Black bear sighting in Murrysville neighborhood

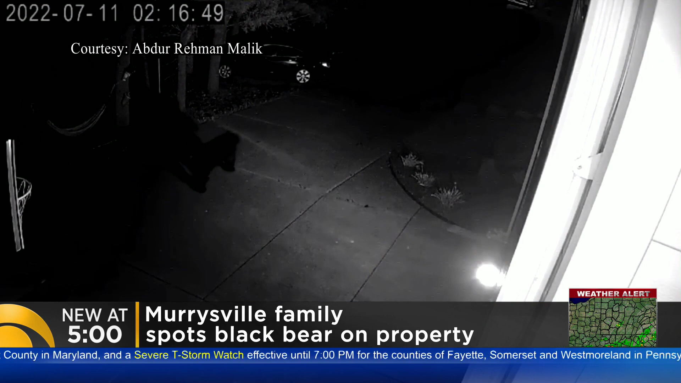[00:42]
a black bear taking a late night stroll outside their house around 2.15 in the morning on Monday. My dad pulls up on his phone, he shows me the video and it's like a bear and I'm like, what? Because, I mean, I wouldn't expect a bear, no one would.